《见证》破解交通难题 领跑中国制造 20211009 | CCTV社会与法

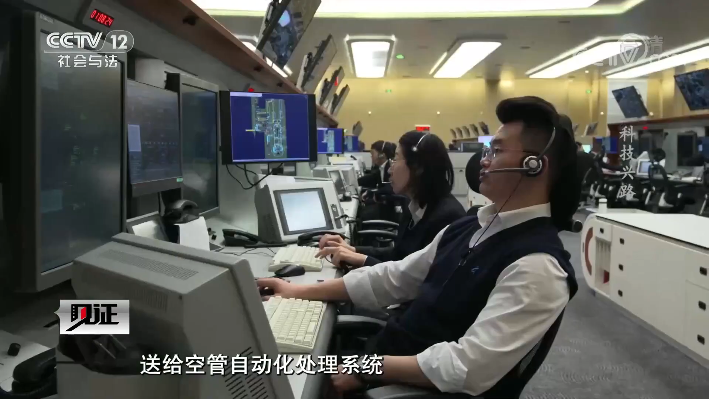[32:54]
空管自动化处理系统管制员就能够在
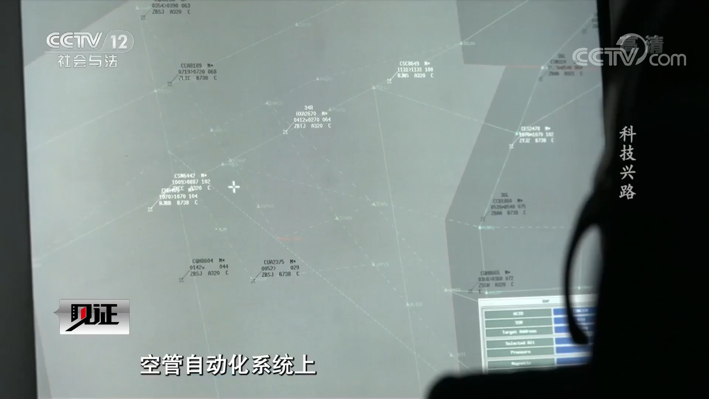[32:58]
空管自动化系统上来准确地
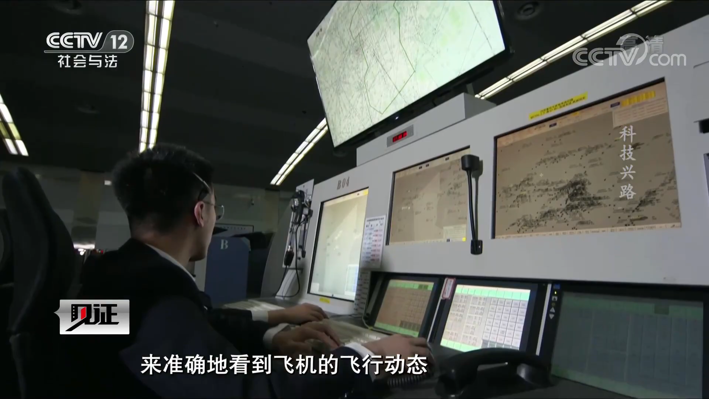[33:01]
看到飞机的飞行动态进行管制指挥